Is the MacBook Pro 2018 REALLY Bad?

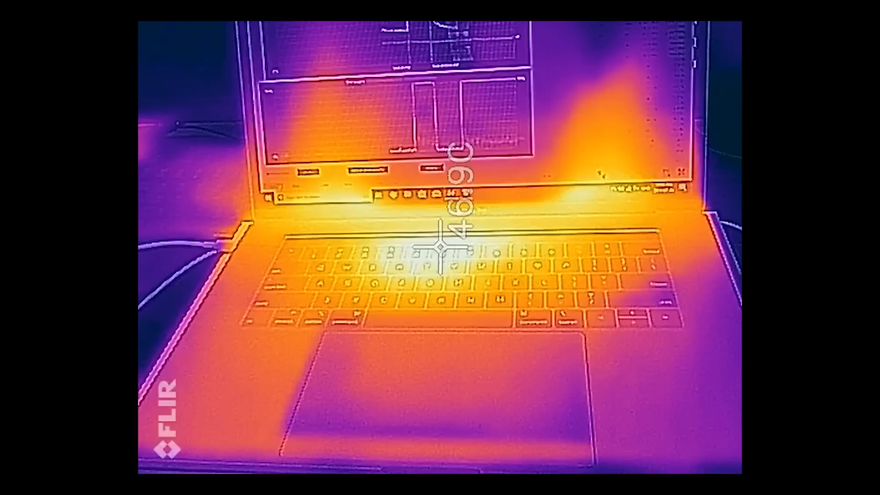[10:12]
you'll remember, running anything this hot is not cool. Pardon the pun.